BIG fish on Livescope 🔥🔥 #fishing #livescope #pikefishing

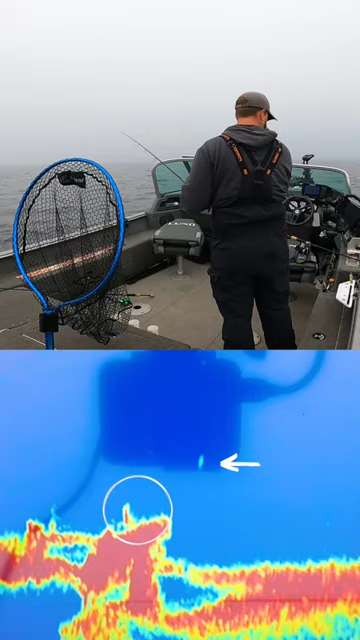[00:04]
There it is. That's the same pike, I think. Oh, it is. It's a big pike.